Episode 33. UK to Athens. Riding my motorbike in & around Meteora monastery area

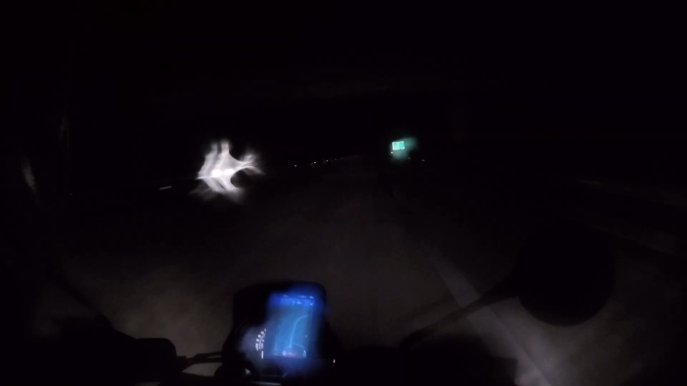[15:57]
so after probably one of the most nerve-wracking 110 kilometers in
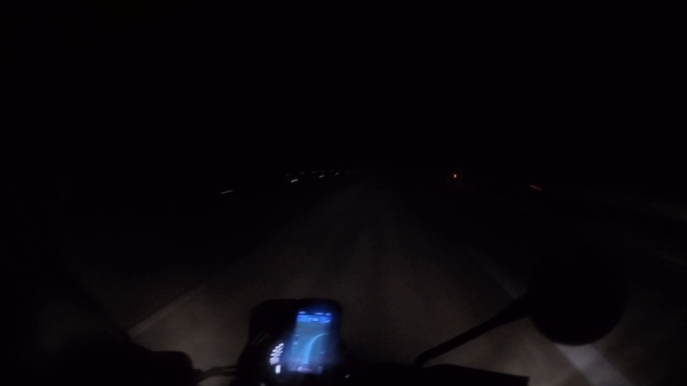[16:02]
the pitch black and then streetlight and then pitch black again i eventually made it to the ferry port of igamania igamania
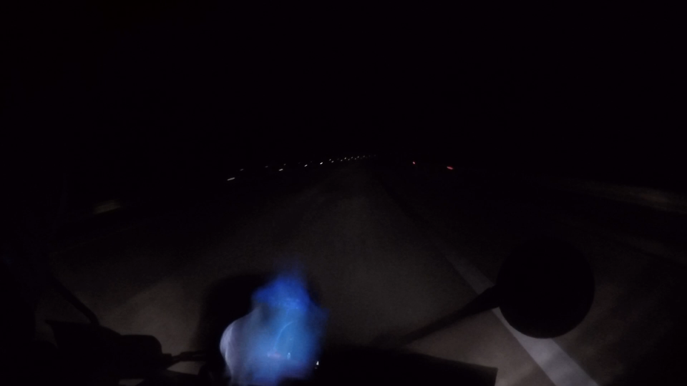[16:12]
igamania i finally made it to the ferry port of igamania where i spent most of the night uh chatting to my new friend from turkey uh azan uh what an absolutely top lad he was um and then there we go so unfortunately i've got no footage uh of getting on the ship um but here's me in the morning well